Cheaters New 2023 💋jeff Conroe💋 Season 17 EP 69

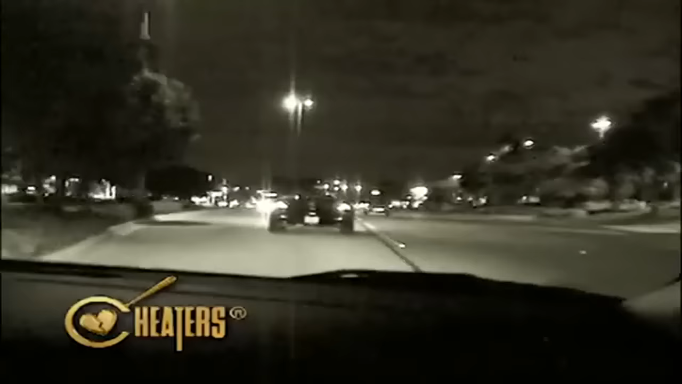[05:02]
Having had their fill of foam and fowl, The companion drives the suspect back to his place of business, and the two disappear inside.
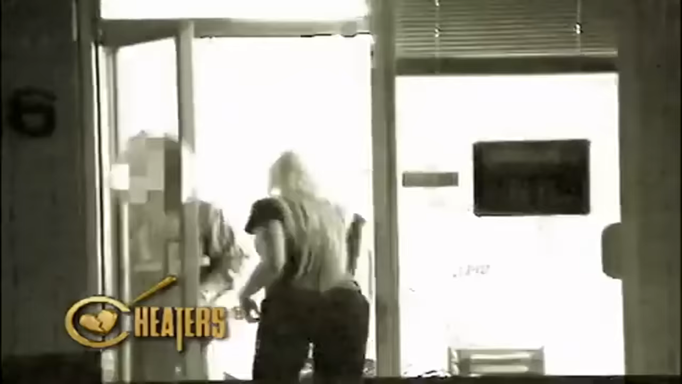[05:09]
A few hours later, the pair emerge. The suspect walks his companion to her car.
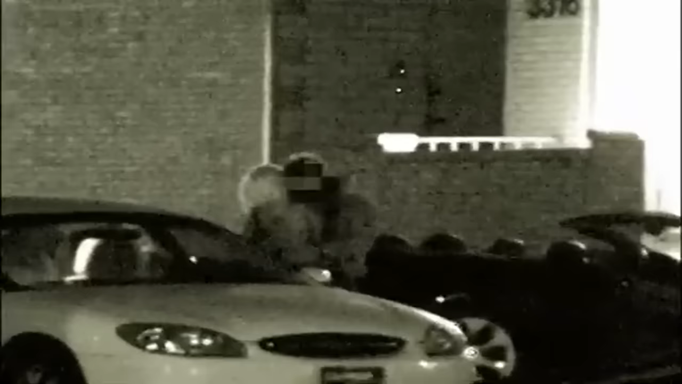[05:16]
The couple hug and kiss goodbye before parting ways for the evening. Investigation Day 5.
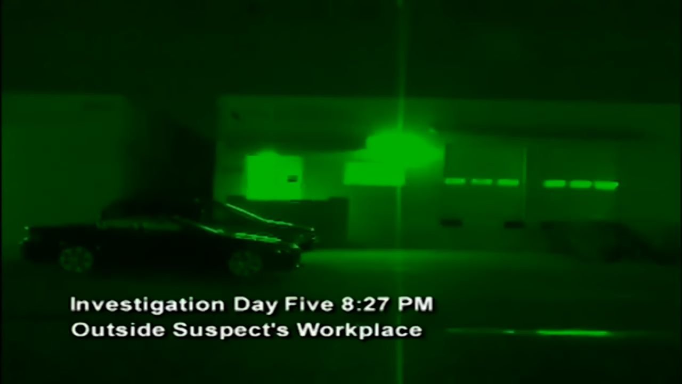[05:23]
Gumshoes once again set up a perimeter around the suspect's place of business.
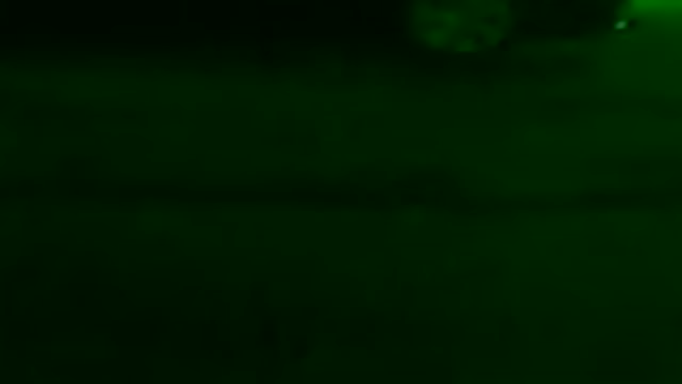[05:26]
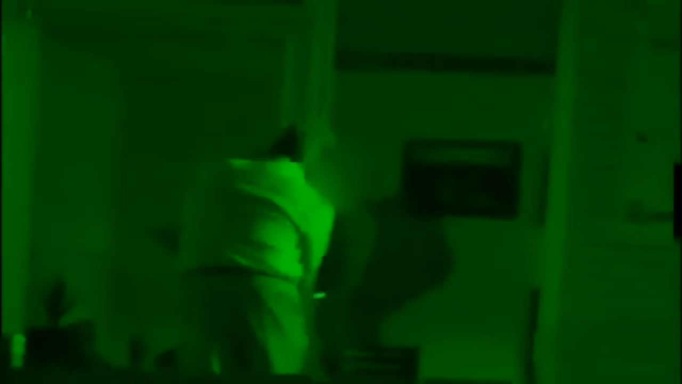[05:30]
A few hours into their shift, PIs spot the suspect leaving for the day.
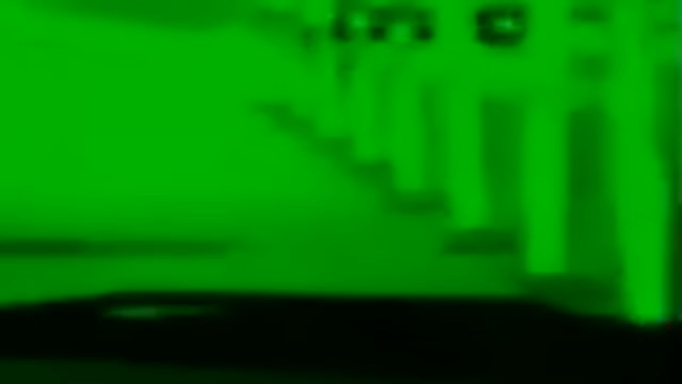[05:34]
Detectives follow him down a toll road to a local watering hole.
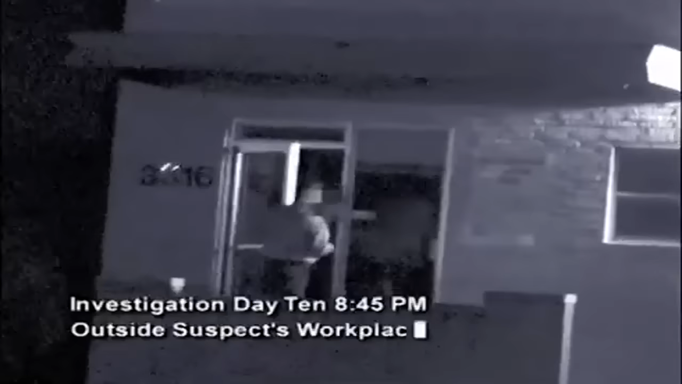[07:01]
Investigation Day 10. Once again entrenched in a perimeter around the suspect's workplace, agents wait for movement.
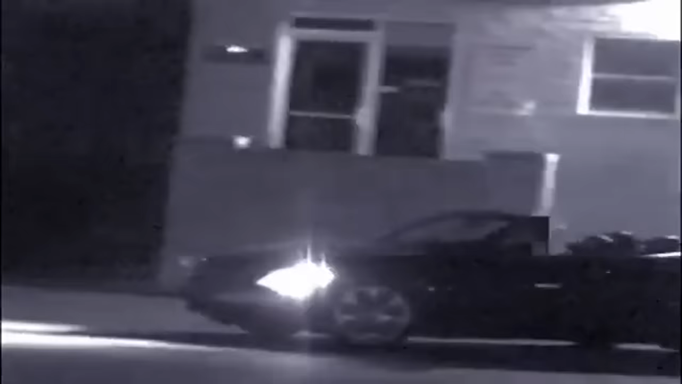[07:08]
Detectives tail the mark down a familiar path that leads them to Ms. McMahon's residence.
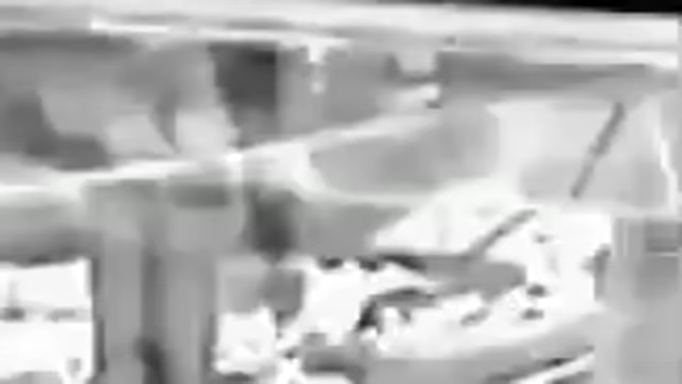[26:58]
The suspect then once again picks up his companion, and the two make their way to a nearby park.